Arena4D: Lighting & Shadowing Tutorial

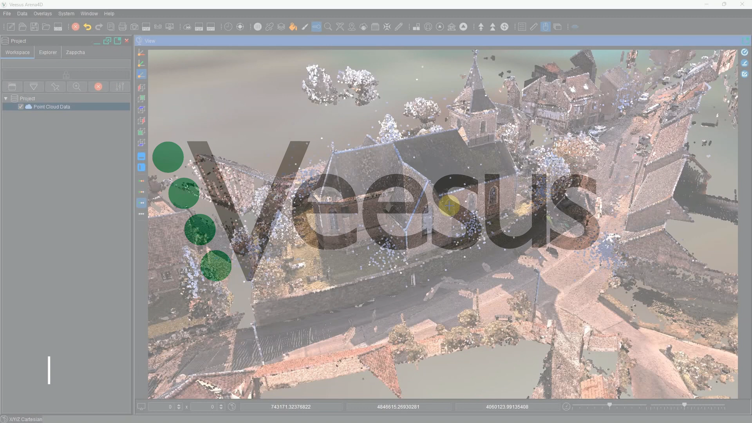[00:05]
Hi and welcome to a quick video tutorial demonstrating the new lighting and shadowing feature we've just added to Arena 4D. So here we have a point cloud of around 500 million points and we've placed it in the GIS view in Arena 4D which is a nice looking scene. However the first thing you'll notice is we
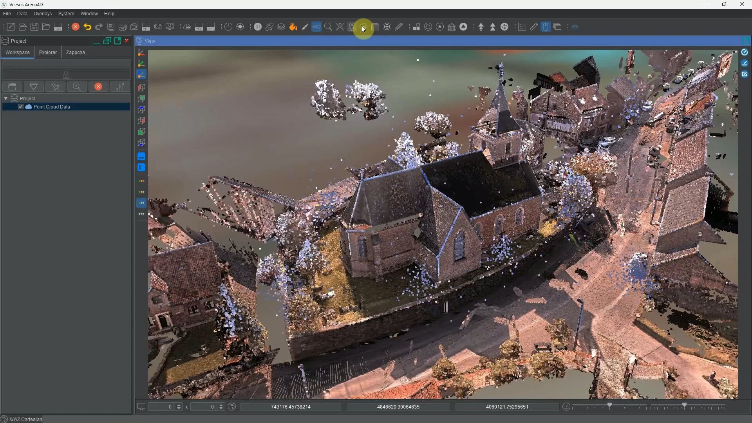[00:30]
no longer have the light button on the toolbar at the top here. Instead now to add lighting to Arena 4D you can right click and add
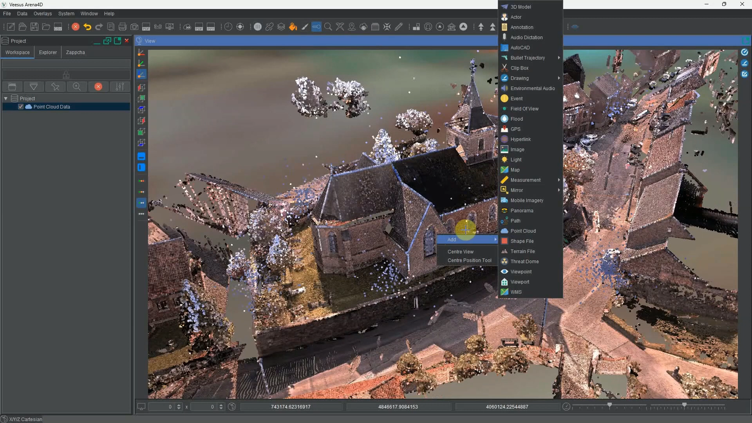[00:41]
and in our data list here we now have a light object. Put a light in, call it light and now the lighting is working just as it
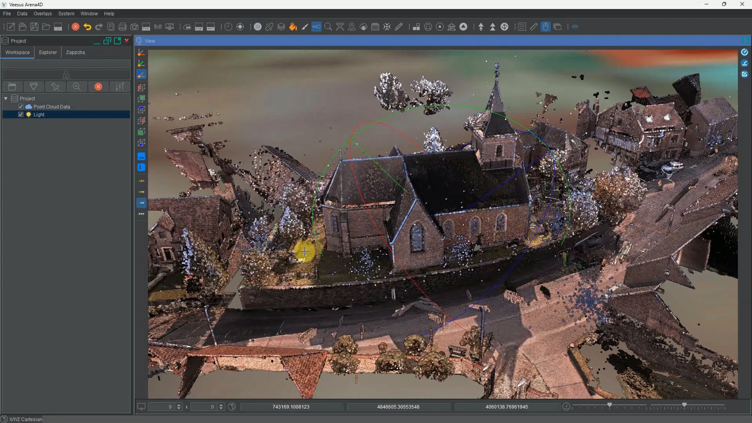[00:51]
used to when we added a light to the scene previously using the toolbar at the top here.
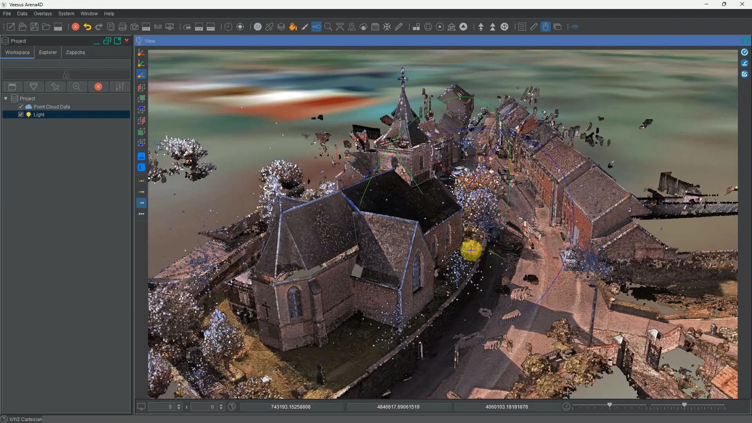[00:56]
The difference is now the light rather than being a property of the
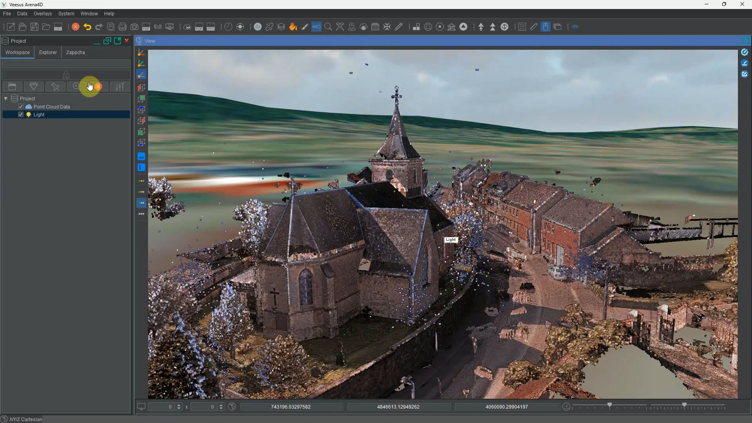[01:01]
entire software it's an object within the scene which gives us a lot more power to do some neat things with it.
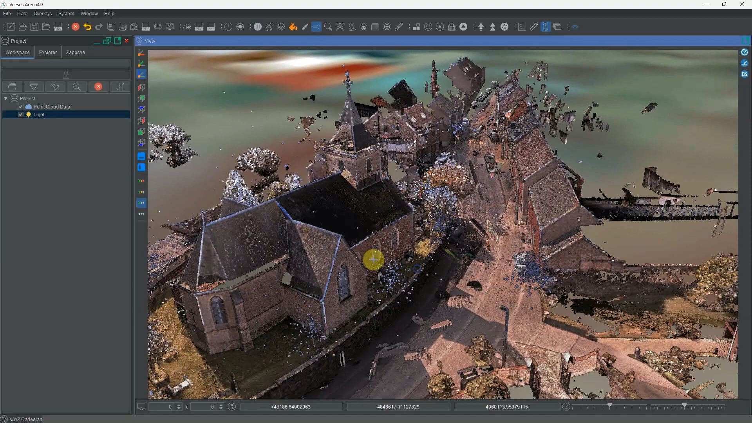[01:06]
So the first thing I'm going to show you properties for
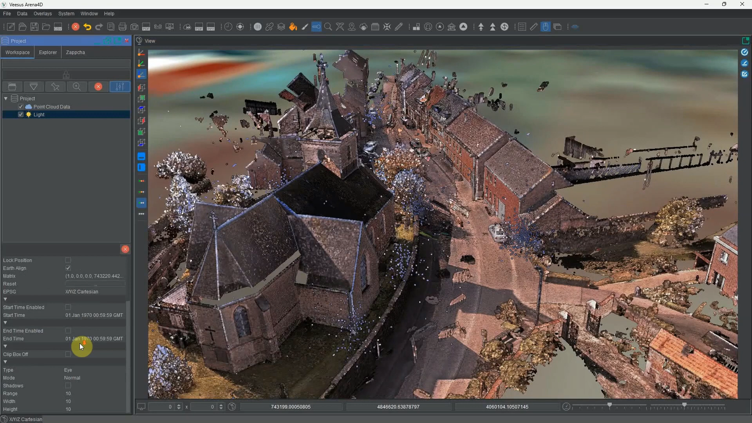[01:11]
the light is I'm going to change its mode from normal to luminance.
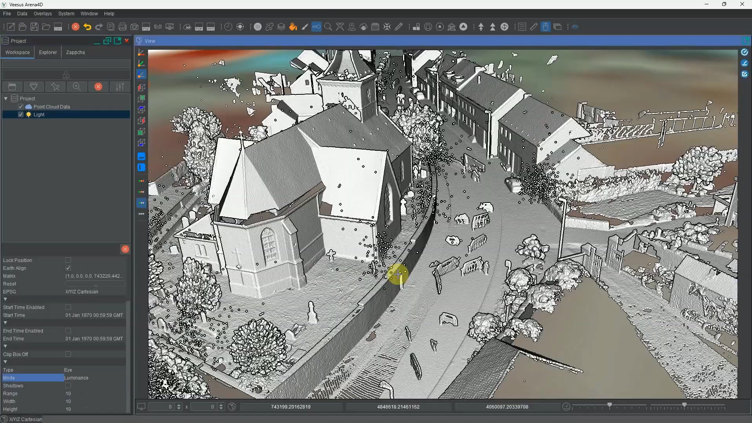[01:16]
And this way we can see the effect the light is having on the scene.
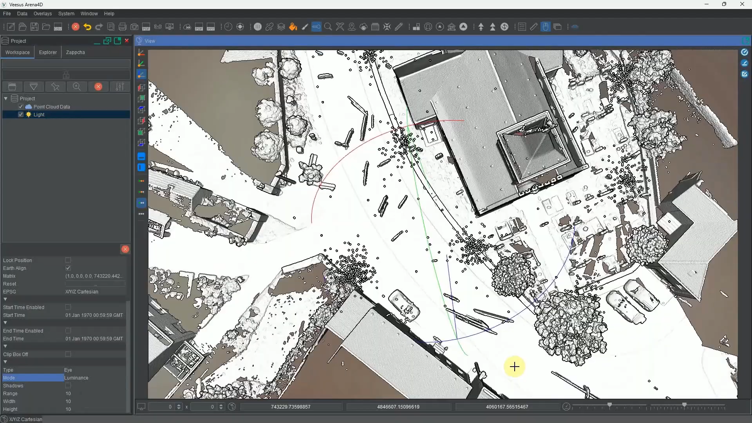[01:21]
So surfaces pointed directly towards the light sorry towards the camera nice and bright and those facing
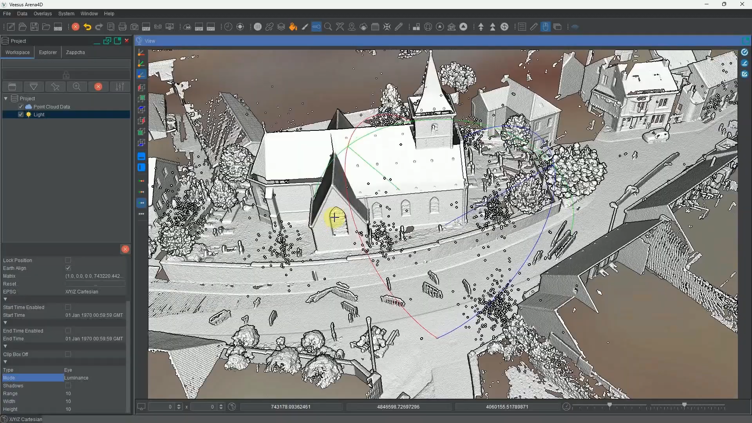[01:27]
away are darker just as you expect it to do with a directional light coming from the viewer's position.
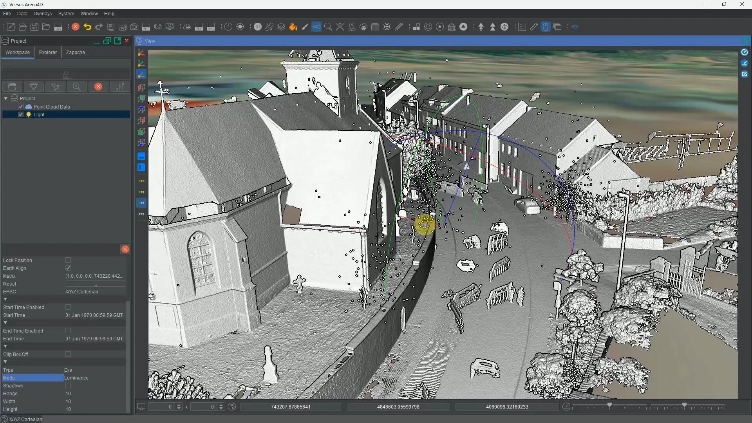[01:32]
If we switch it back to normal mode you can see the effect of that merge together on the scene, turn the light off and on.
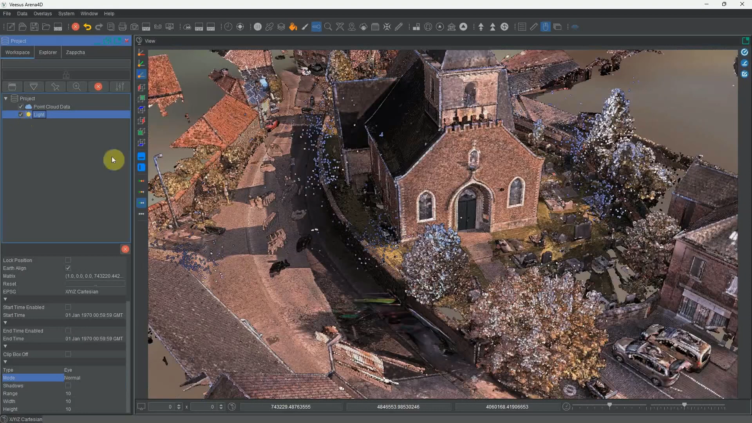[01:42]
There we go. But what we can do now is add shadows. If I come over here to this lamppost you can see the effect that's having here.
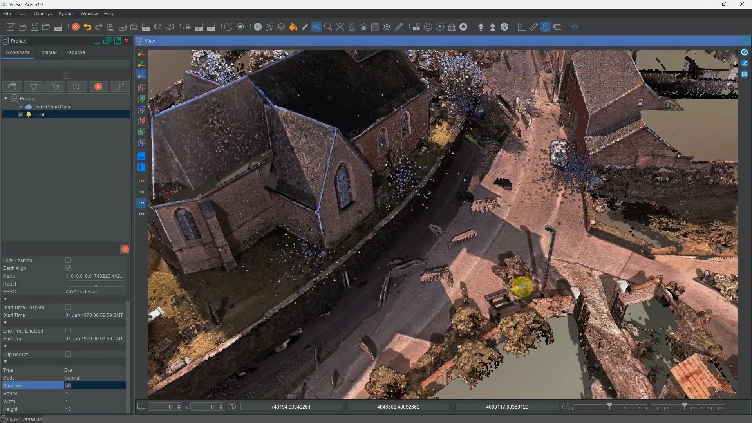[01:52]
Turn the light off and turn it back on. We get some nice shadow casting. However this is just working as if you were holding a torch. And for most of your animations videos that's not really the effect you're going to want to go for.
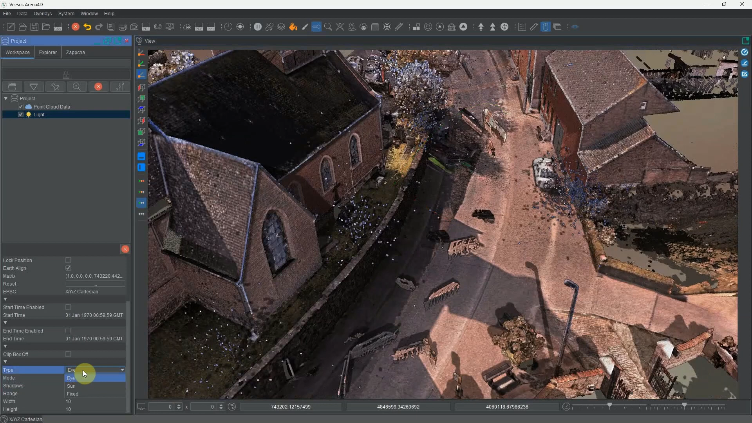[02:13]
So we've got another mode here which we can switch between eye, sun and fixed. So I'm going to change it to fixed.
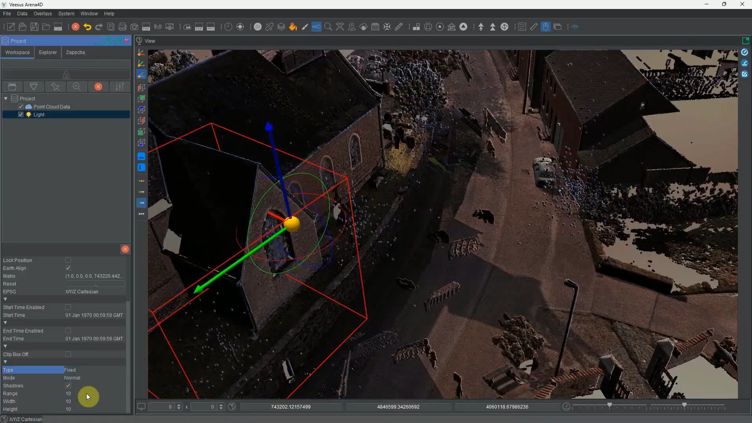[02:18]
And now the light is just like any other data object in arena 4D.
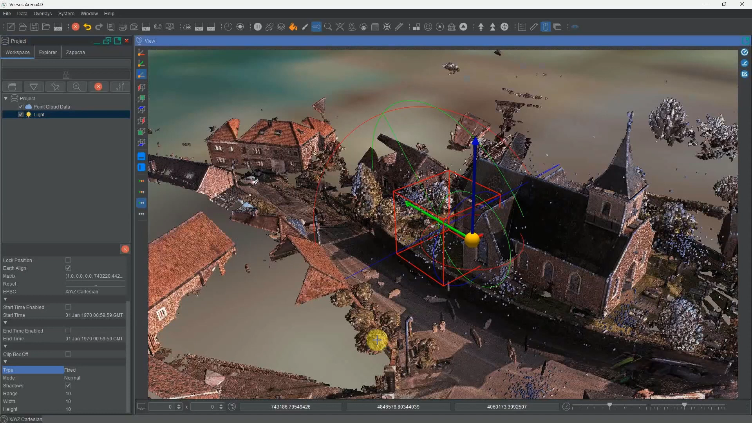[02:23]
And we can move it around and position it. I'm going to do just that and place it on the far side of this church steeple. And position it to point at the church. Now the other thing to remember about arena 4D is it works on data sets that could be
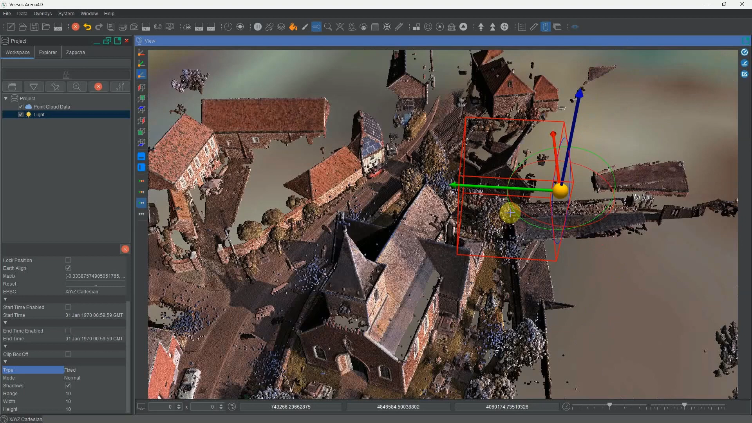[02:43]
very small millimetre size detail or city size. So everything in arena 4D is configurable and much like the lighting system here. The default here is a box by 10 by 10 by 10 metres which would be fine for a smallish area. But here we're working on quite a large area.
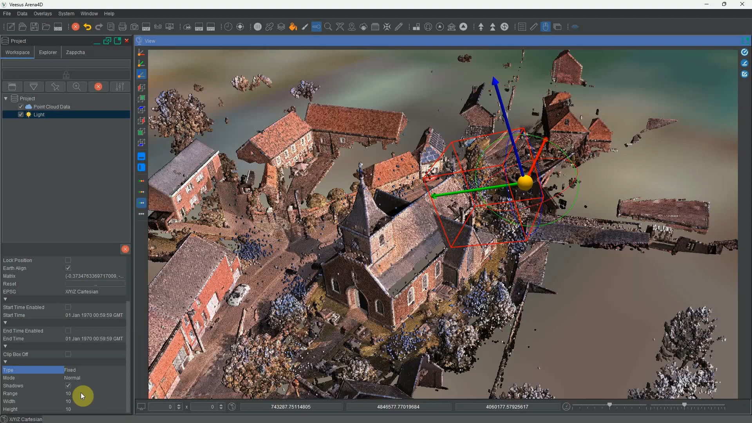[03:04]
So I'm going to increase the range of effect to 100 metres.
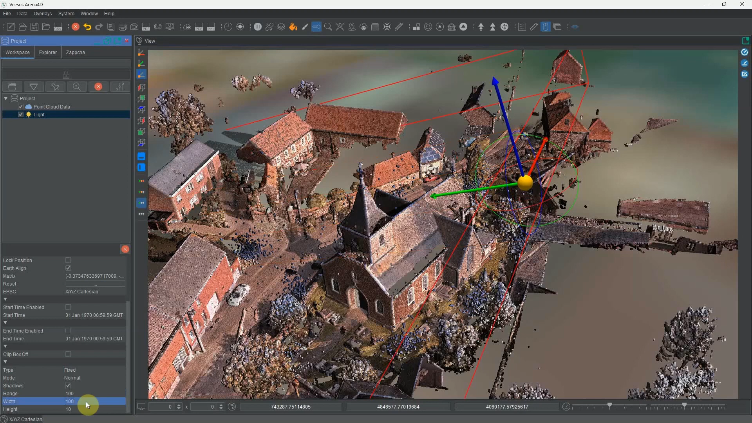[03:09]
The width to 100 and the height to 50 metres.